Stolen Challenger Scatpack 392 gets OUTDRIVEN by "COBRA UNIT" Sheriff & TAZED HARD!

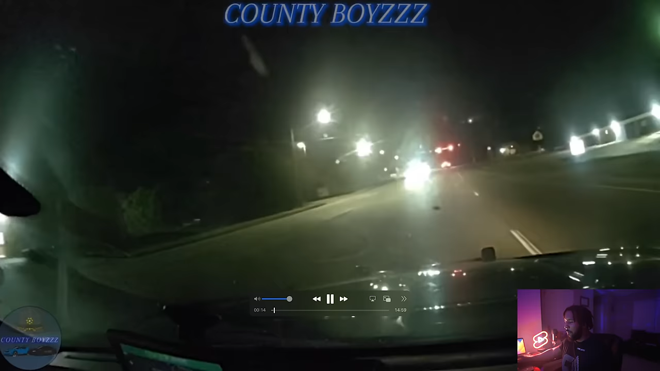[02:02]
So we got the bat unit, burglary, auto theft, and truancy unit. Scatpack Challenger. Here it is. Welcome to the radio. I'm in pursuit of the same road going back towards South Fulton. That's negative. I'm behind the vehicle on the same road. The speed's going to be 100 miles per hour. Oh, you're behind it? Yeah. That's why I'm behind it.
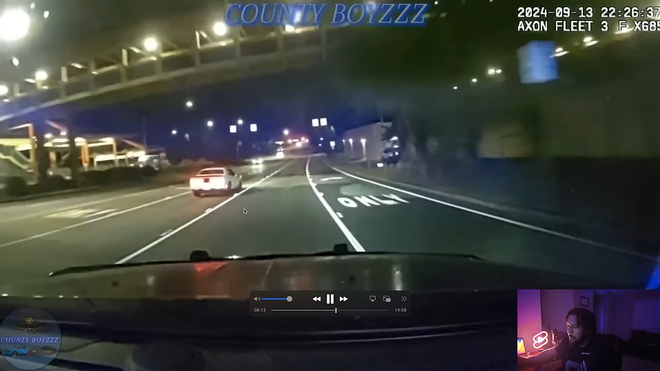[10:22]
Goodbye. He's trying to get spikes up ahead.